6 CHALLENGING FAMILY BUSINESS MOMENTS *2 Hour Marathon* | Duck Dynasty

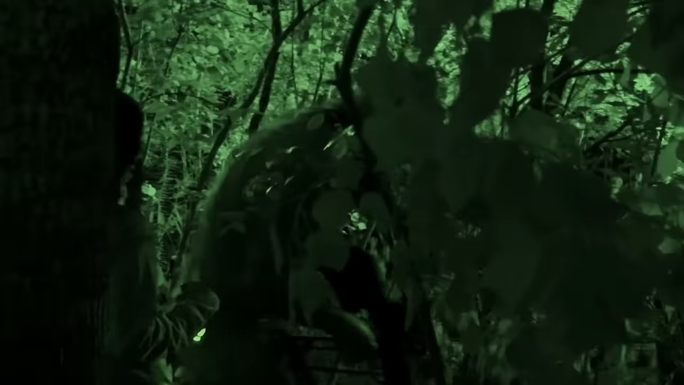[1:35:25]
Everything leaves trails. So what is the first thing you look for? Poop. Poop?
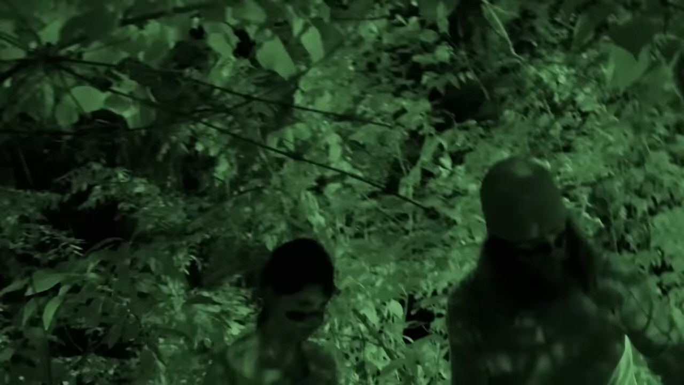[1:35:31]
Show them right there. See where we've been gnawing on the tree? Do they not have taste buds?
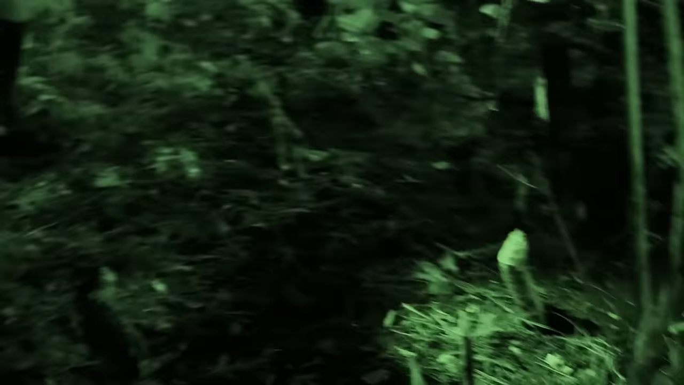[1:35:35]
There's like baby trees or something, yep, and they like right. eat them, and it turns like yellowish color. That's right. Kind of disgusting. Let's keep on.
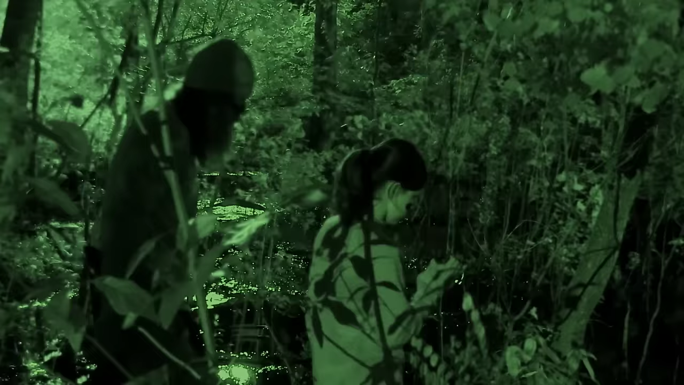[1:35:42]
We're getting close.
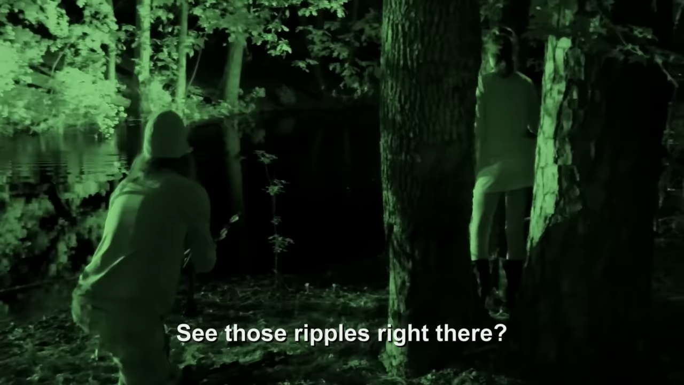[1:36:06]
See those ripples right there? See those ripples?
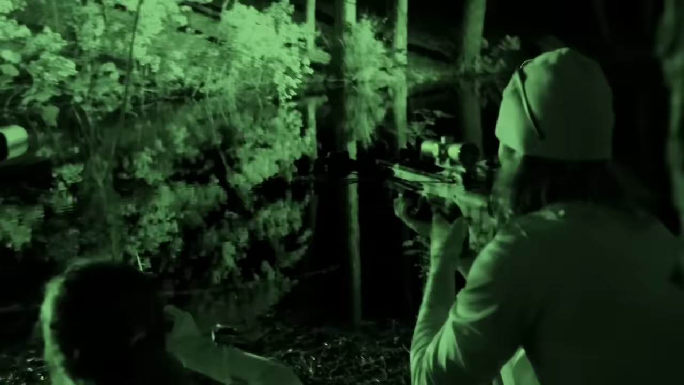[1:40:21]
All right, hold it steady right there. Oh, yeah, that's him. Oh, sure, he's already.